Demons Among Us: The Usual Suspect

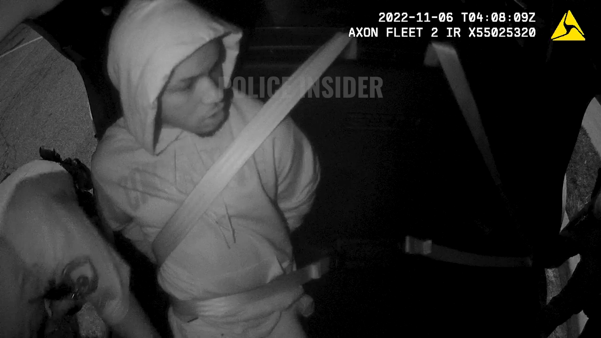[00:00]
this. He's trying to bite me. Superman.
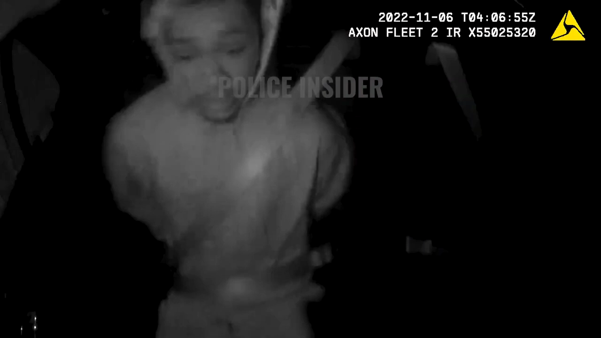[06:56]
Hey, stop that. Hey, stop. Now. No. Stop. No, I'm not gonna do that. Hey, you try to bite me again, I'm gonna add charges. You're gonna go away for a long ass time. Get in the car. Watch your leg. No. Do it.
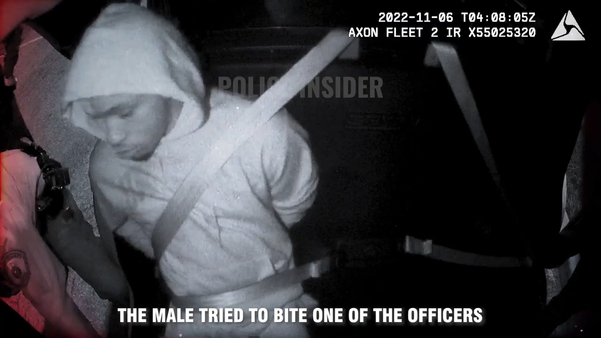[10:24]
The male tried to bite one of the officers and kept escalating the situation. Hey!